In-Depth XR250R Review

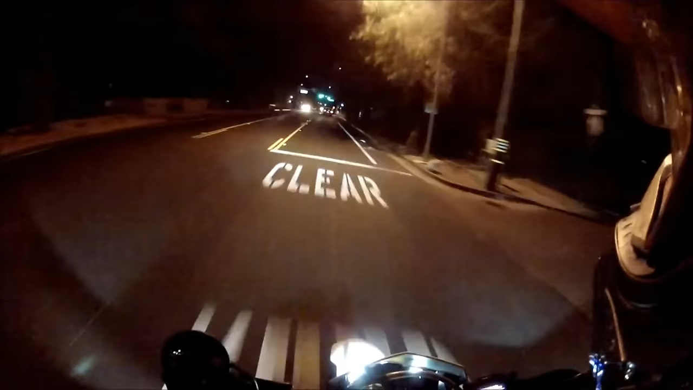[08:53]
The XR comes stock with a simple AC lighting system, which powers a headlight and a tail light. There is no battery, light switches, or other electronics.
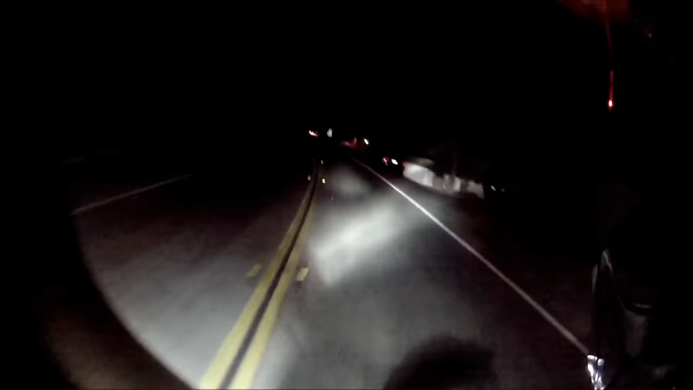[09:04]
It is just a bare-bones running light system intended to keep the bike visible in dusty or low-light conditions. The stock headlight is not good enough to do any serious night riding. Upgrading to a higher wattage headlight bulb doesn't do much good either, since the original system just doesn't have enough power to really make use of a bulb with more draw. Luckily, there are easy and inexpensive ways to convert the bike's lighting circuit to DC, which then allows for much better lighting and the ability to add whatever electronics you want.